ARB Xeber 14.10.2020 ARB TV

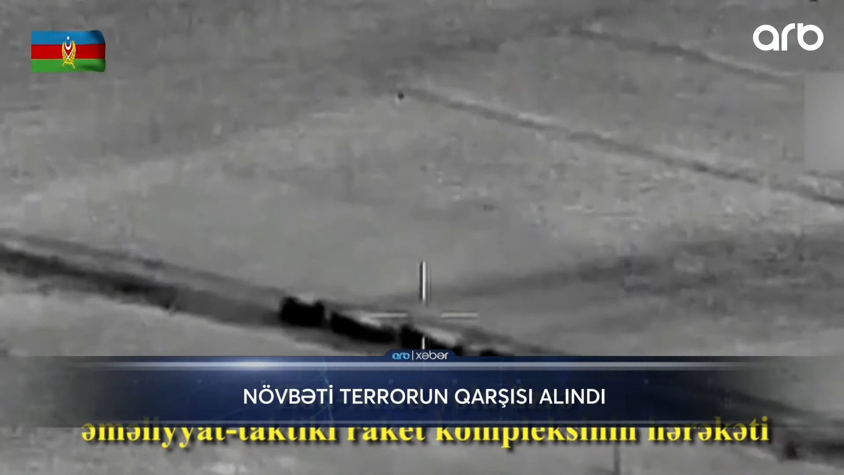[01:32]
raket kompleksinin start mövqeyində yerləşdirilməsinə müşahidə edib. Ermənistanın oktyabrın 11-də Gəncədə törətdiyi hərbi cinayətə bənzər növbəti hadisənin təkrarlanmaması və raket hücumunun qarsının alınması məqsədi ilə Azərbaycan ordusu qabaqlayıcı tədbirlər görüb və Müdafiə Nazirliyinin məlumatına görə
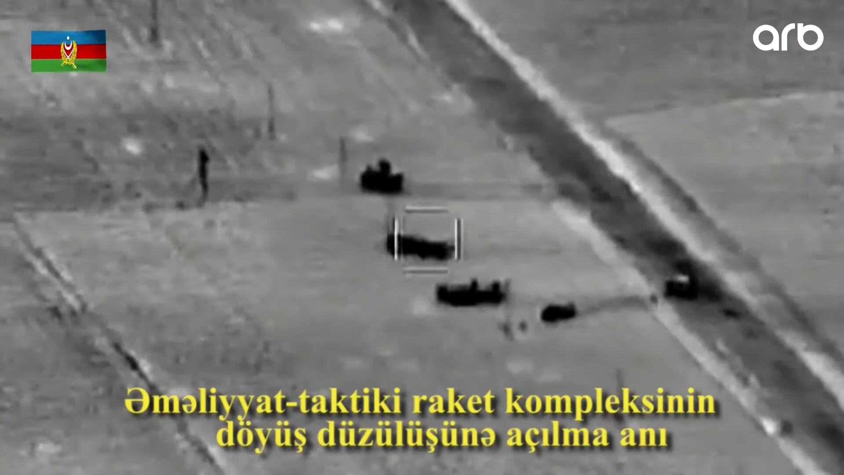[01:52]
ATƏŞ üçün hazırlıq vəziyyətinə gətirilən əməliyyat taksiki raket kompleksləri legitim hərbi hədəf kimi zərərsizləşdirilib.
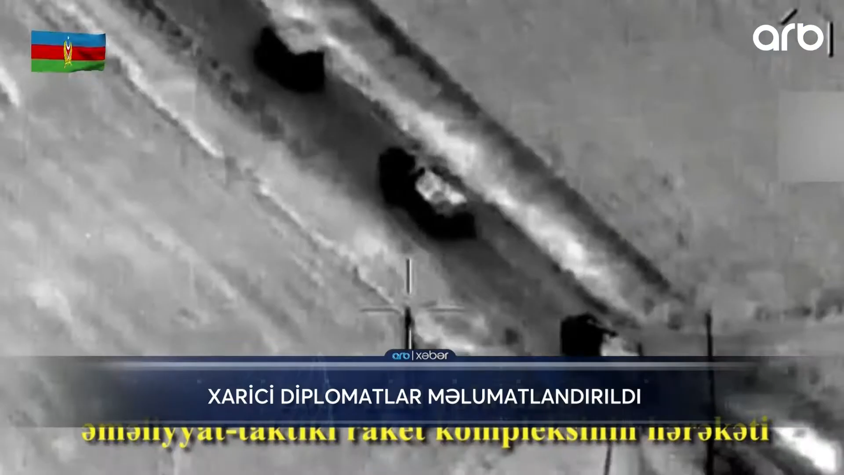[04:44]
həmin raketlərin atışa hazırlandığı anın görüntülərini də nümayiş etdirib. Görürsünüz ki, videoda 2 dənə qurgu gedir. Onun üstündə 2 dənə raket və köməkçi maşınlar da yaxınlaşırlar və raketləri hazırlayırlar atışa. Qeyd edək ki, Ermənistanın atışa hazır vəziyyətə gətirilən balistik raketinin məhv edilməsi Azərbaycan tərəfdən xeyli sayda dinç sakinin həyatının xilas olunması kimi dəyərləndirilir.